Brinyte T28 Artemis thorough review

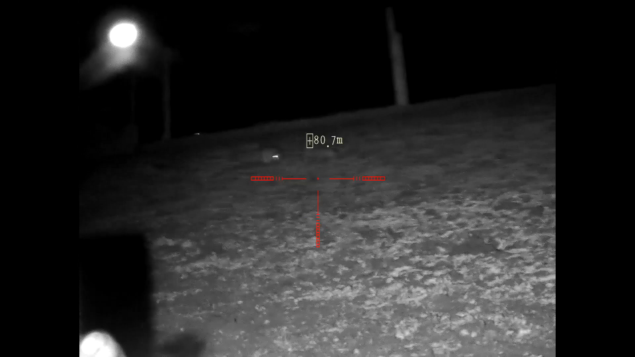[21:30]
we'll see the t28 artemis from brinite fantastic torque with visible light white 850 nanometers ir and 940 nanometers ir but
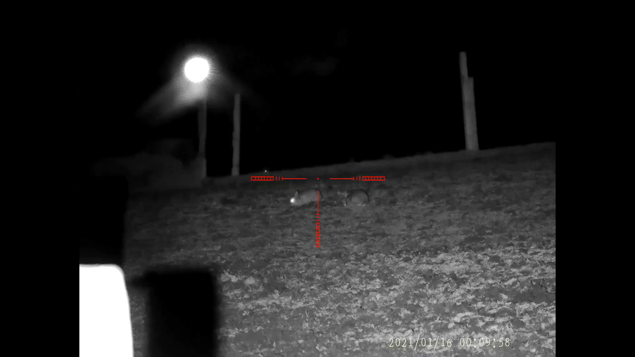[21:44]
as you can see this is tightly focused the 850 nanometers ir is not washing out the pard and it's also
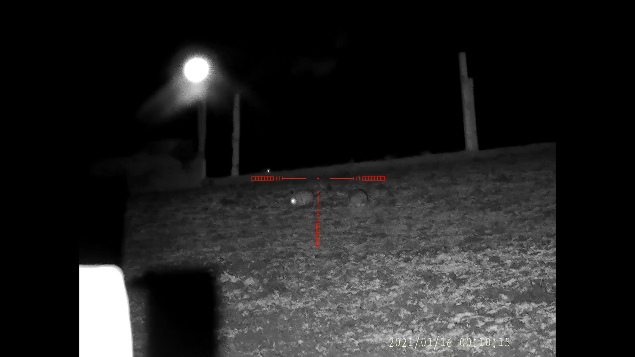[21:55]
pard is on eight times zero minimums in the pard field of view more than up to